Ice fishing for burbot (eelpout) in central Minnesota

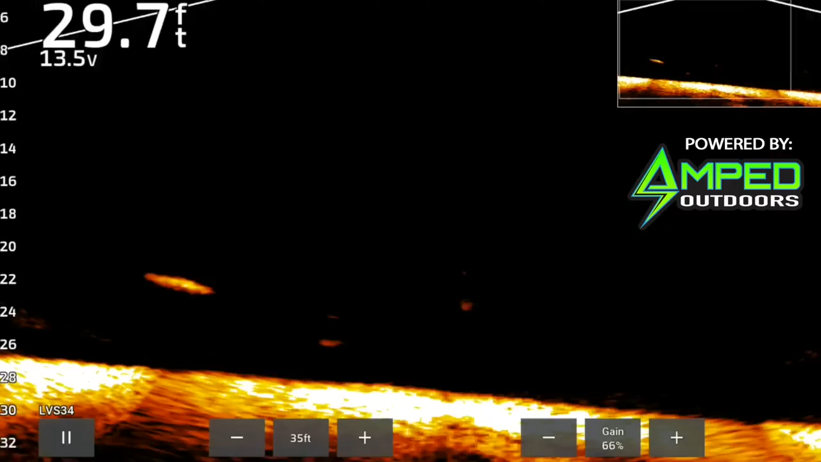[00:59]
On screen: depth 29.7 ft
20 fish a night on live scope crews in the area usually about every 10 we graph you get one to bite so let's set up shop here hoffman's got the old retreat running see if we can put a few bourbon topside
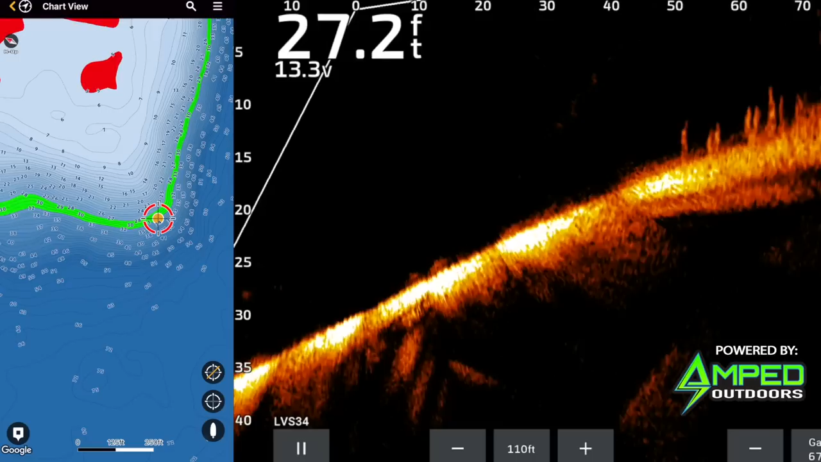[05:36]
On screen: depth 27.2 ft
i mean that's just 40 feet away or so so you can tell it's a really steep break back out behind us is 70
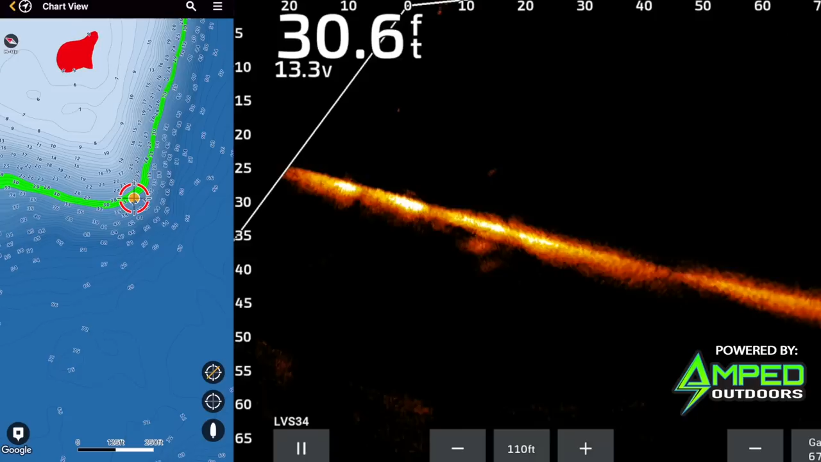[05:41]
On screen: depth 30.6 ft
80 feet and just the classic burbit deepest water in the lake steep breaks adjacent to it leading up to flats where they'll spawn uh they like that kind of sand harder
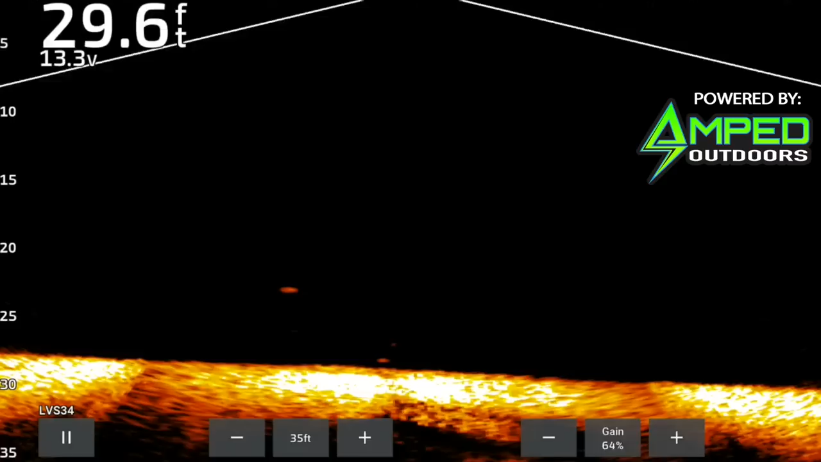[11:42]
On screen: depth 29.6 ft
nobody really knows dang it that was a minnow head yeah
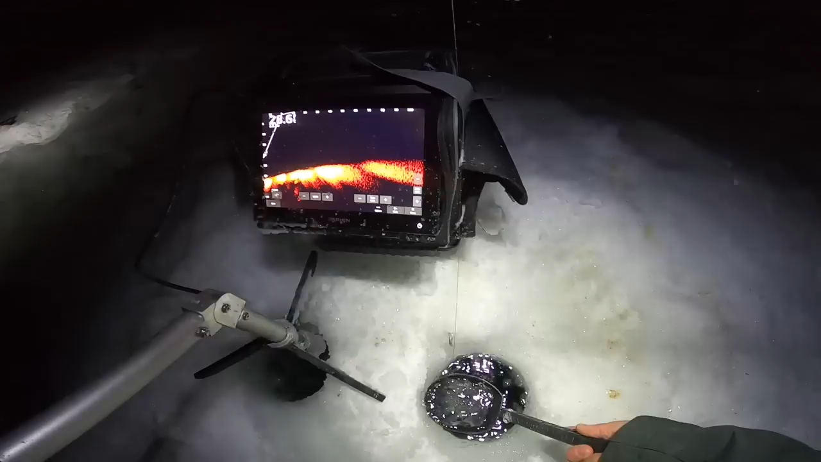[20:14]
already another scoop's worth in there oh i got a fish shoot i'm not recording now i'm recording
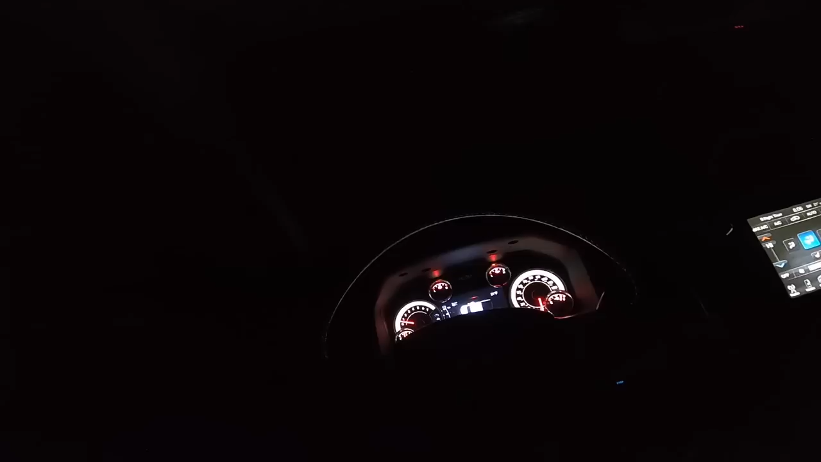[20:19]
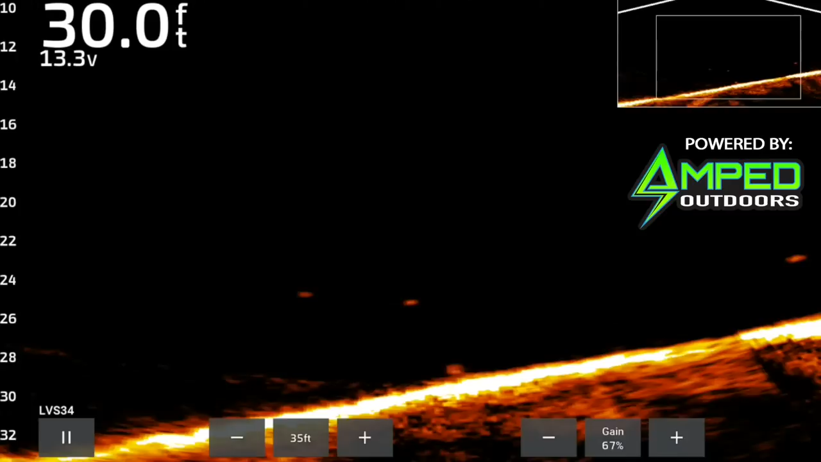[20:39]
On screen: depth 30.0 ft
what is going on what did it do it just barely looked but there's tulipies like jumping around all over the place or something like all of a sudden freaking stuff was scattering
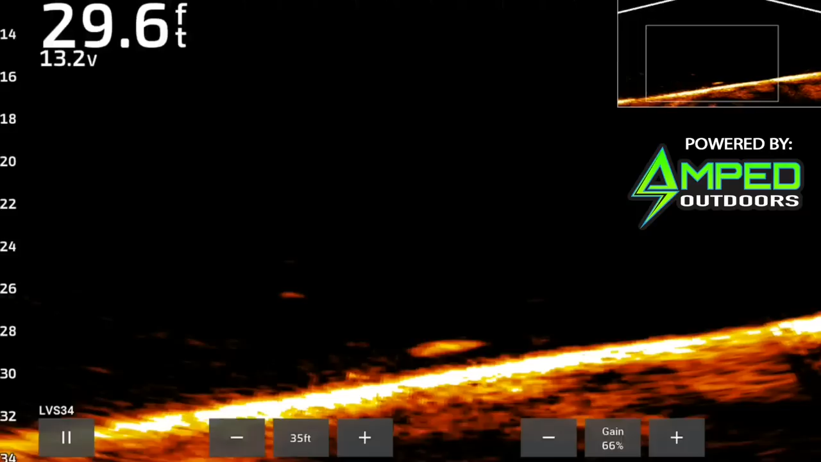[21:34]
On screen: depth 29.6 ft
oh he's turning why are you turning he looks like he's about 500 feet long